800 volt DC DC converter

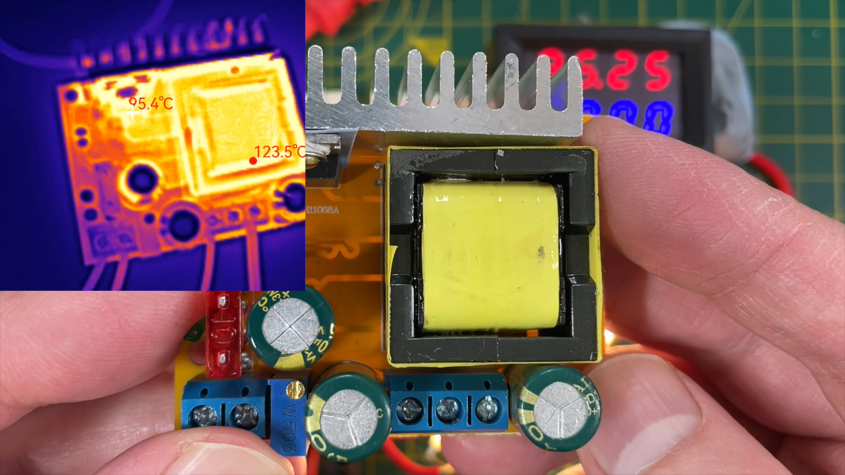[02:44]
hot this board actually gets and it does get too hot to actually touch when it's running there is a connector for a fan
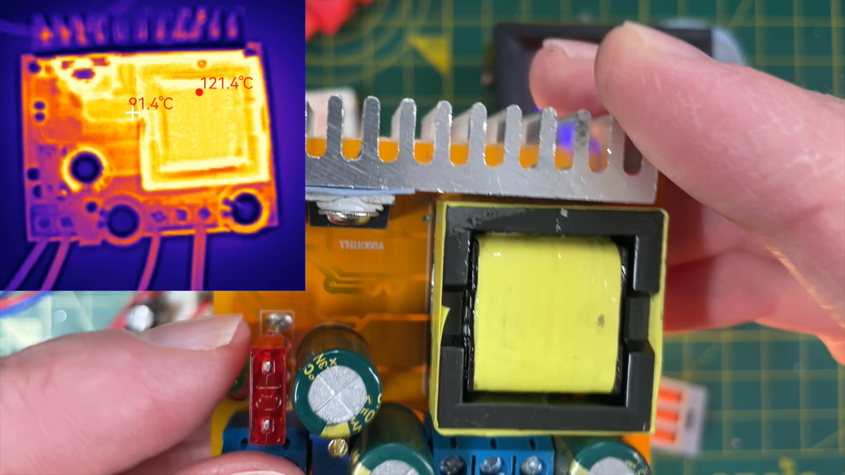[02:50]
which may be useful if I actually get another one that works but let's pop this under the microscope and see if we can work out why